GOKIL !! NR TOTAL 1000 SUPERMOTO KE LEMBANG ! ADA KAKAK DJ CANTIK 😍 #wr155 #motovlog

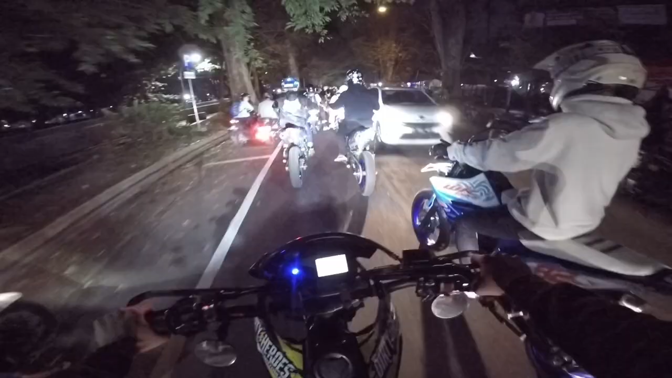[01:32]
Nah, ini tikumnya ke Lembang dulu, cuy. Ke rest area 72 dulu ya. Nah, baru nanti ke tempat acaranya di The Ranch. Jadi kumpul dulu di 72 semua. Baru ntar bareng-bareng berangkat ke The Ranch sama komunitas lain. Sekarang Jumat malam ya, emang waktunya buat NR sih biasanya ya kalau anak-anak motor, anjay. Waktunya NR tuh Jumat malam. Ini kampas rem udah mau habis, terutama yang belakang nih. Terus ganti.
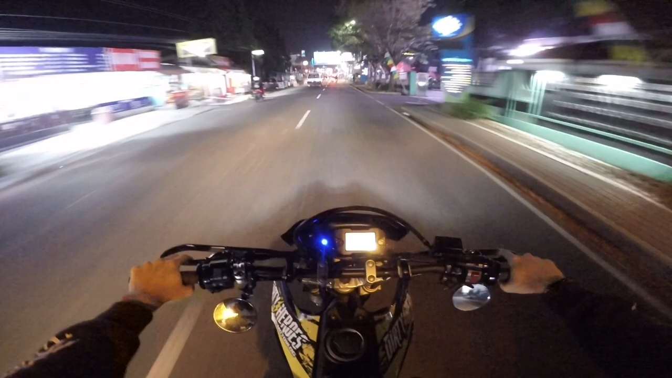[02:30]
Iya, cuy, ini udah di Lembang. Ini udah deket tuh rest area 72 di depan. Nah, gue ketinggalan rombongan ini.
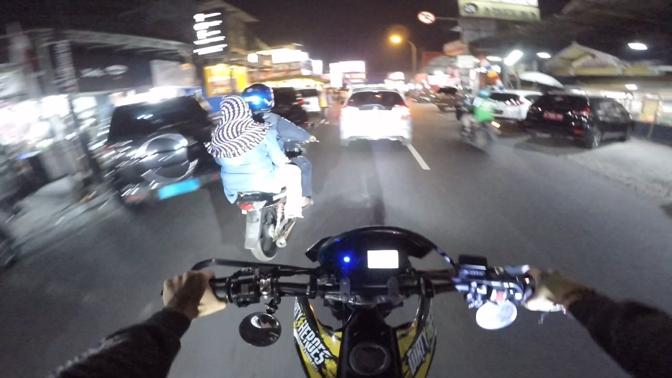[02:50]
Tadi gara-gara macet, jadi gue gak tahu tadi mereka lurus atau belok. Cuman tadi gue belok sih.
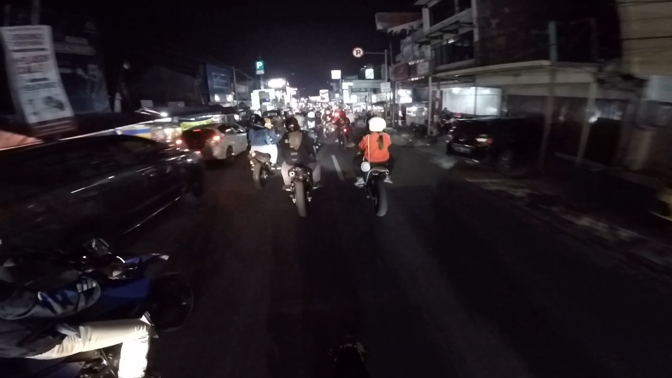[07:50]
Ini baru bagian depan, belum bagian belakang. Lembang dipenuhin supermoto malam ini, anjay.
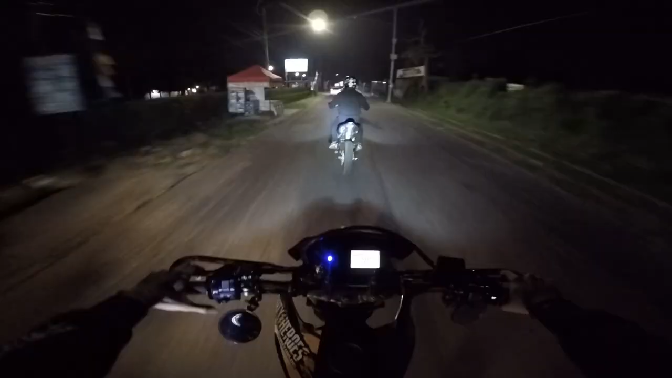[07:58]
Agak mulai dingin ya. Dingin-dingin gimana gitu, nggak ada yang meluk mah. Sayang ayangnya lagi kerja, uy. Kalau libur mah diajak tadi. Yo, hati-hati cuy. Waduh. Kegebuk-gebuk kena apot. Ya gini lah kalau misalkan di belakang supermoto atau trail pasti kegebuk-gebuk kena apot. Nggak lama sih nggak kalau emang bagian atas nih. Biasanya cuma sampai 72 doang.
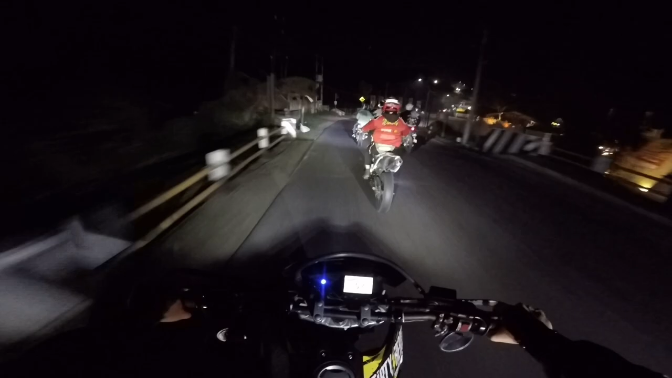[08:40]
CRF apa? CRF sih kayaknya gak tau pelek. Soalnya pendek motornya. Nah, emang kalau look sih keren ya, jadi kayak sangar banget motornya. Cuman kalau menurut gua pribadi kayak percuma sih. Soalnya cuma 1,5 cc kan. Kalau misalkan 2,5 atau 400 sih masih madep lah dua knalpot. Nah, tenaganya juga seimbang.
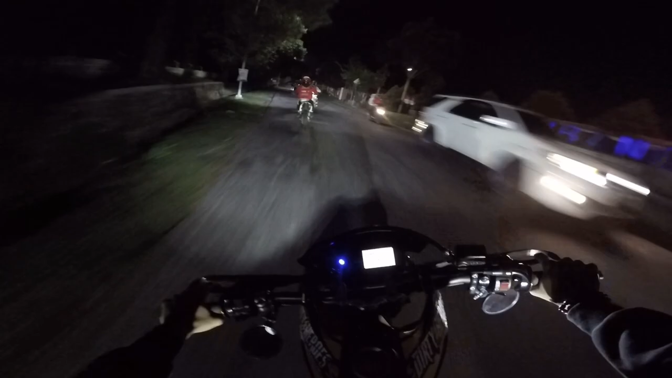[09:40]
Tapi bagus sih, itu ada warna putihnya, gue suka. Kayaknya kalau ada rezeki gue pengen beli yang warna putihnya deh bodinya. Dan ntar bisa ganti-ganti. Jadi ada body buat trabas sama body buat supermoto gitu cuy. Jadi gak sayang. Ini kayaknya orang-orang yang random jalan lihat sini lewat sini ini kayak bingung. Anjir ini ada apa nih, acara apa nih? Supermoto semua anjir. Kayak gua aja misalkan lagi pakai ini terus tiba-tiba ada rombongan Harley banyak banget, itu pasti terkejut gitu.